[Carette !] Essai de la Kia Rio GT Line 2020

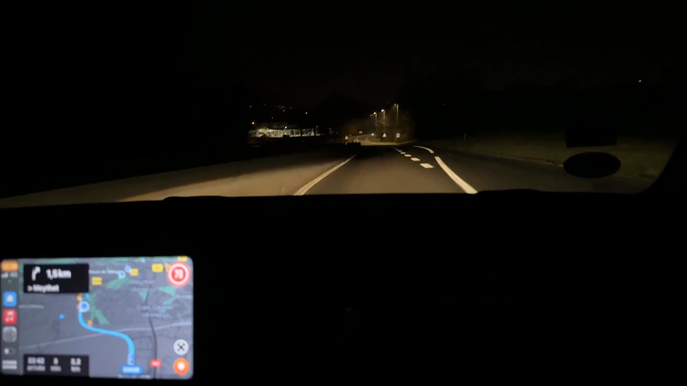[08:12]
est en train de se passer on est sur une route qui est bien balisé et en fait la voiture peut maintenir fait gaffe fait gaffe
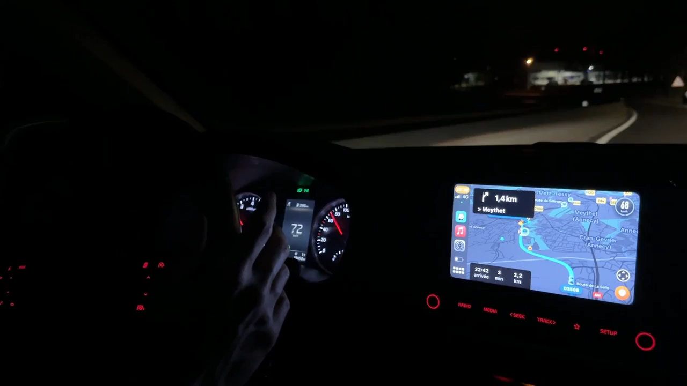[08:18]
elle peut maintenir la direction tu touches pas le volant là il faut juste y mettre c'est
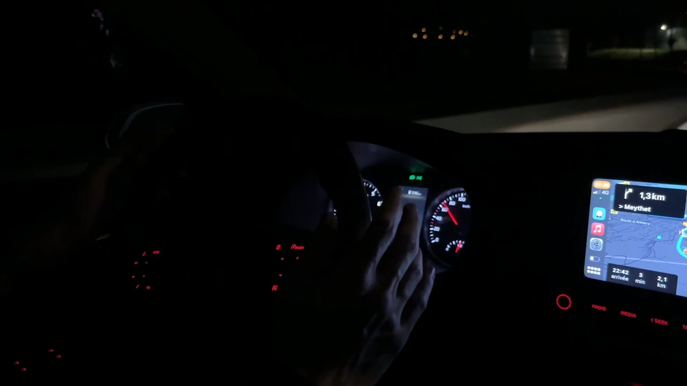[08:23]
comme les voitures un petit peu et en fait la direction elle tourne tu m'attestes là tu m'attestes que tu ne touches pas le